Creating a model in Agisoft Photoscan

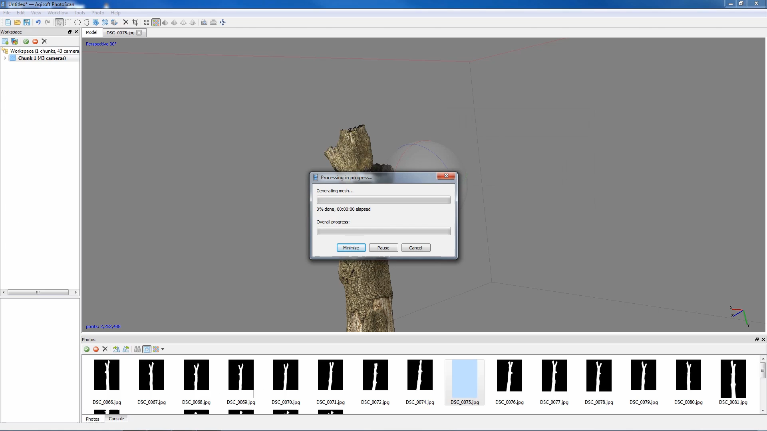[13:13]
okay so that process took about one minute 30 and
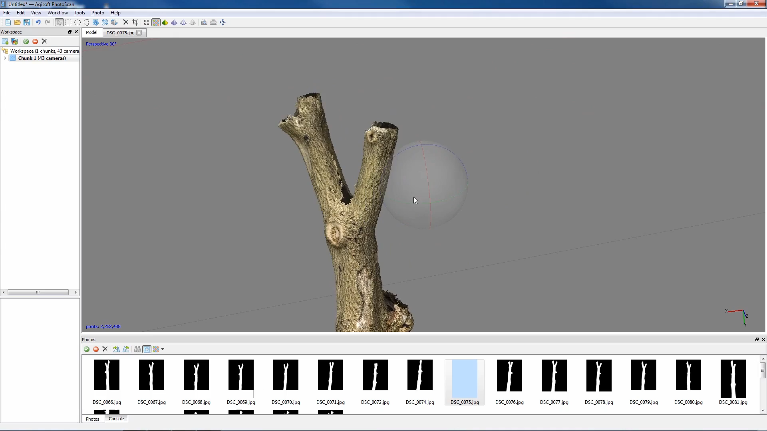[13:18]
now we're still viewing the point cloud so we need to change the view mode